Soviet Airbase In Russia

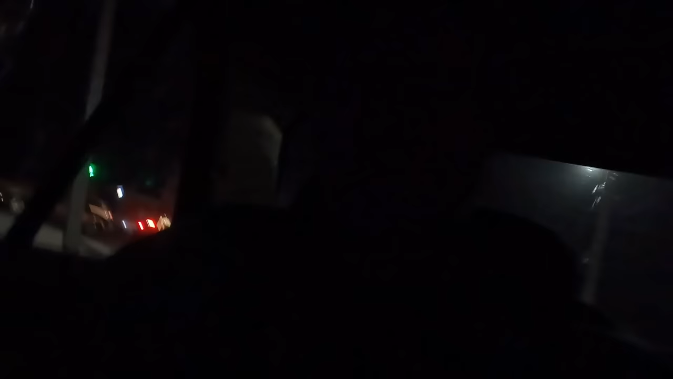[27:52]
so we're driving through the fields and if we're gonna get stuck